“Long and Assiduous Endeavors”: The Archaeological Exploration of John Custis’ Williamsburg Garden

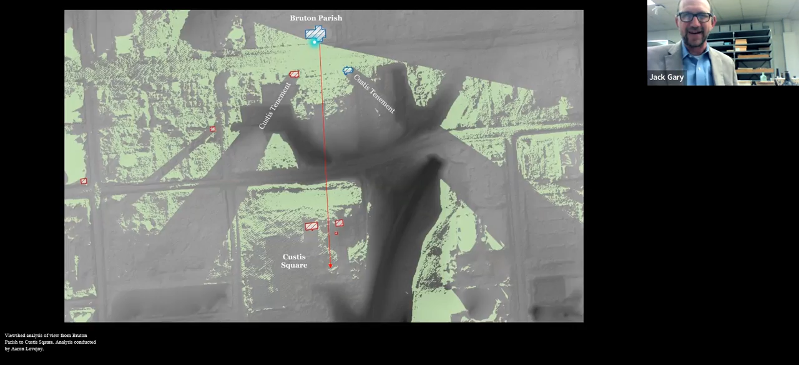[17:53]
And we, there we go, there's an arrow just to just to ram home the point there, it was directly to John Custis. And we, we did a very rudimentary model, this is very rudimentary, but it is to scale.